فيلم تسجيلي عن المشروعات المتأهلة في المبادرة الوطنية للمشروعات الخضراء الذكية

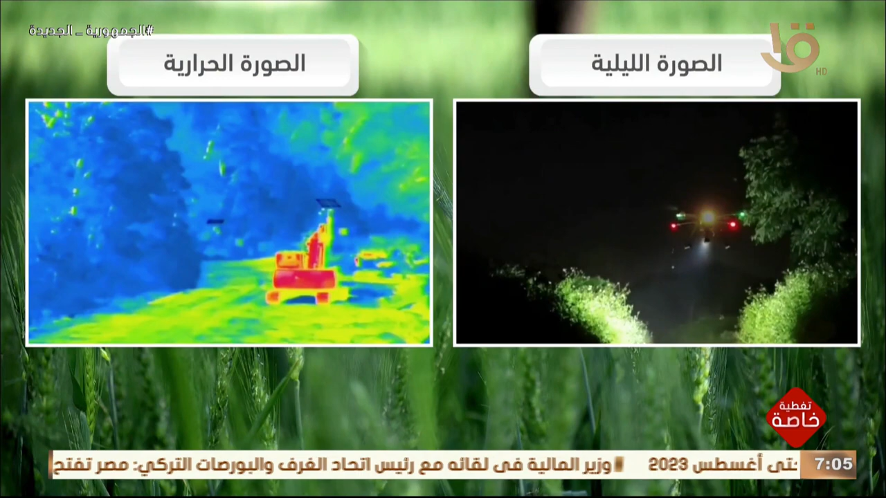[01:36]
مكافحة الآفات الزراعية نتيجة عن التغيرات المناخية
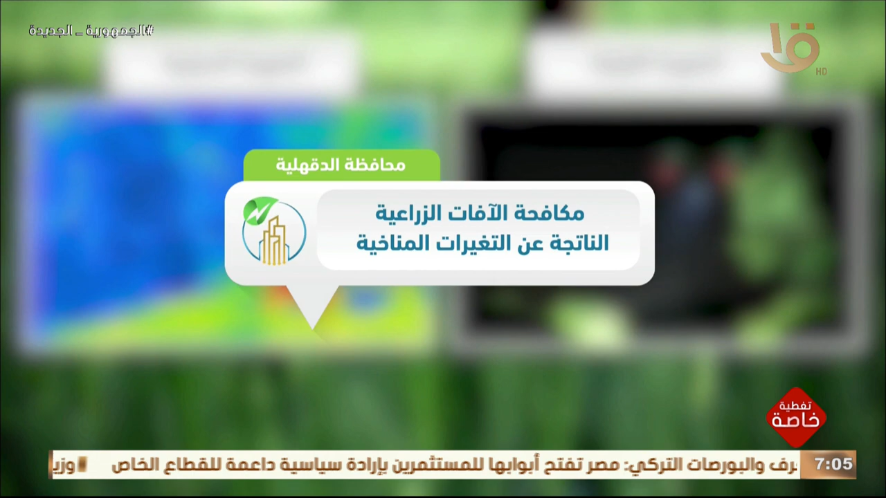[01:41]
باستخدام روبوتات تعمل بالذكاء الاصطناعي روبوتات متخصصة في اكتشاف وتشخيص الأمراض النباتية ورش المبيدات
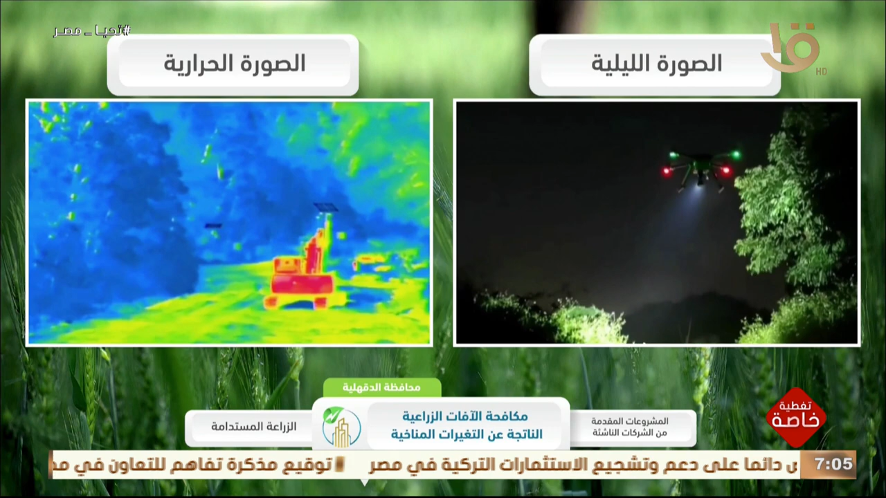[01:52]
حيث يتكون المشروع من طائرة لاسلكية مزودة بكاميرا
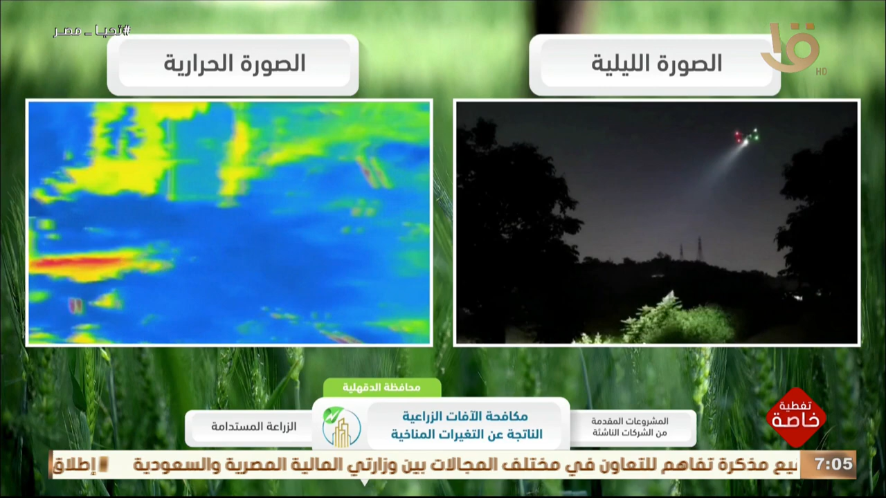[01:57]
حرارية تمكنها من تجميع وتشخيص الأمراض النباتية باستخدام الذكاء
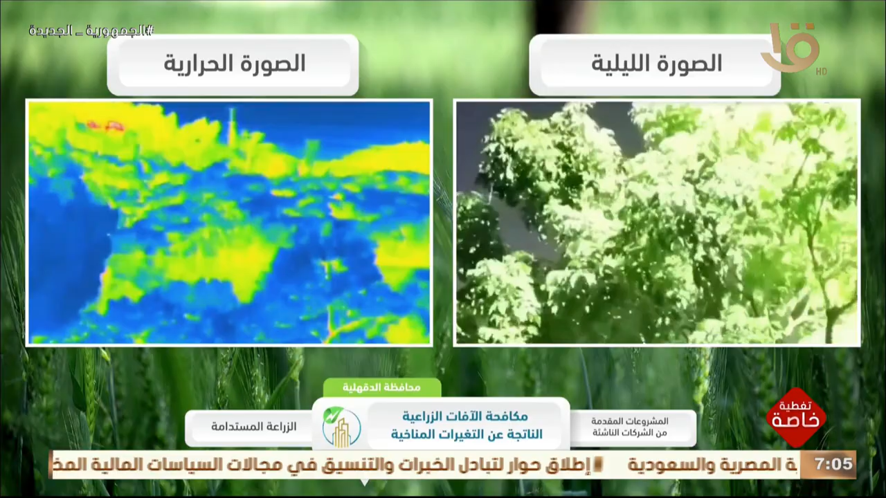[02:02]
الاصطناعي بالإضافة إلى روبوت آخر مخصص لرش المبيدات بنسب وتركيزات دقيقة بناء على الأمراض النباتية في المحاصيل